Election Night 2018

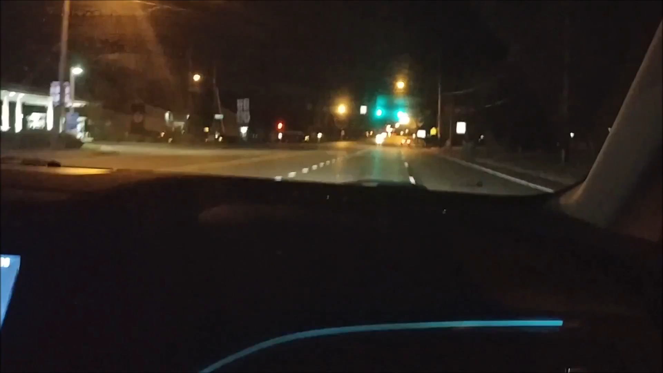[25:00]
I only caught a road right here. But I'm not going to be able to see these. I'm not going to be able to. Do you remember any of it, Tommy? You know where we got to go? It's a retirement home.
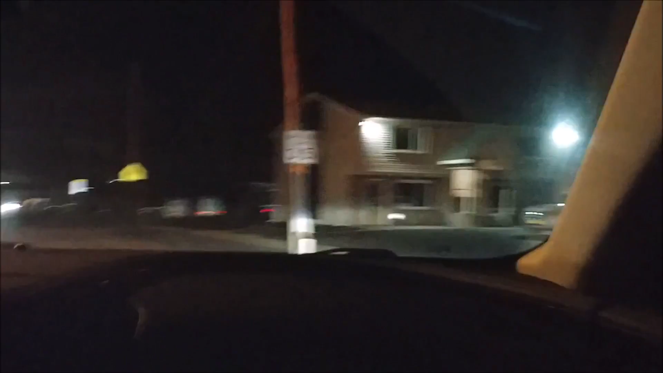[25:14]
All right. If you can see the addresses, the numbers, I can't see any numbers, Tommy. It's too dark. Okay, I'll look out then. It's a retirement home, huh? Yeah. I'm sure there's got to be a lot of people there. This is the school. Yeah, it's not there. A retirement home, huh? What is that? Oh, I can't see.